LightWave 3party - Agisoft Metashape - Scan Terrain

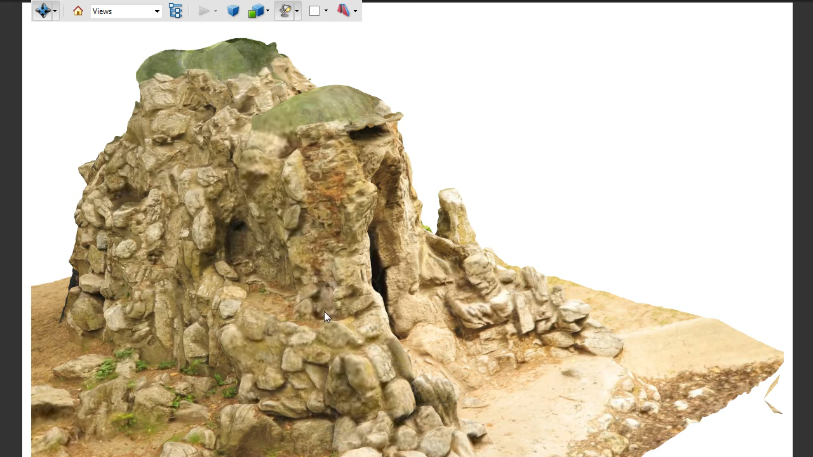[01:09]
the texture and lightweight using just texture project projection different ways to do it but as you can see it's very very detailed